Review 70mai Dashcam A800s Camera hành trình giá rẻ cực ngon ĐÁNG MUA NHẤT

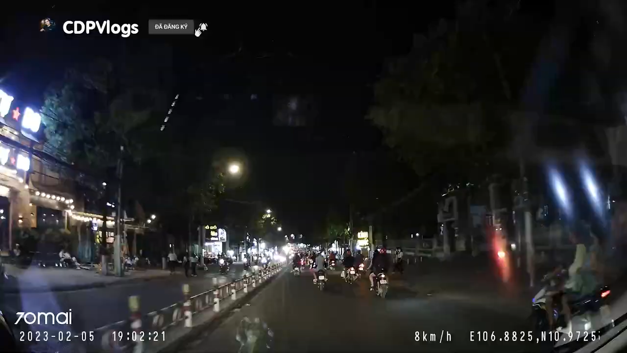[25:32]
Và đây là một đoạn. Mình quay vào buổi tối. Để cho các bạn xem. Thì mình thấy là. Cái chất lượng của nó. Chấp nhận được các bạn nha. Nó cũng khá là nét đó. Thì cái này so với những camera hành trình. Mà chúng ta gắn giá rẻ. Thì chất lượng này. Nó tốt hơn rất rất là nhiều. Và đây. Là một cái camera. Xứng đáng. Để chúng ta mua. Với số tiền. Mình ta bỏ ra. Bạn nha. Hãy subscribe cho kênh La La School Để không bỏ lỡ những video hấp dẫn Hãy subscribe cho kênh La La School Để không bỏ lỡ những video hấp dẫn